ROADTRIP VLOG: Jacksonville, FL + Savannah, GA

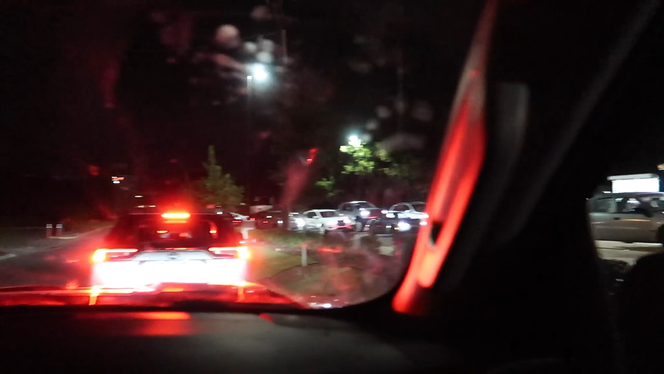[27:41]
It is so packed. If you guys saw our last road trip vlog, we stopped here too, and oh my gosh.